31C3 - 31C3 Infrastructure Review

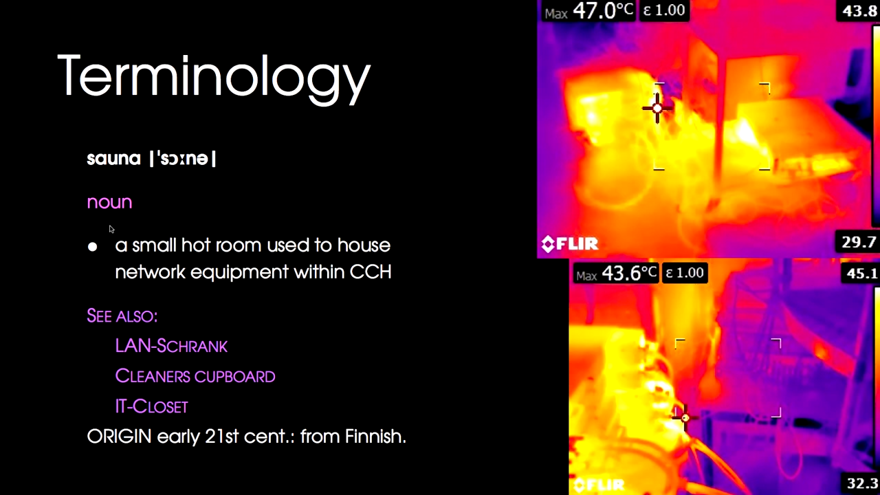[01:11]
It was a bit of a problem. We're basically running on the limits there, because those rooms aren't designed to host a network of that size. We have 10 gigabit equipment everywhere and lots of it, and the building just wasn't designed for that. So, it's pretty warm in those rooms.